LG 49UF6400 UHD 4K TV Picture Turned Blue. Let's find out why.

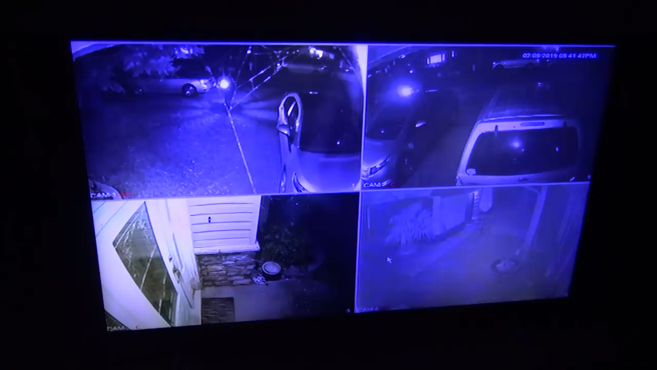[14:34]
much better than it was before when i first started on this this thing was so blue you couldn't watch it let's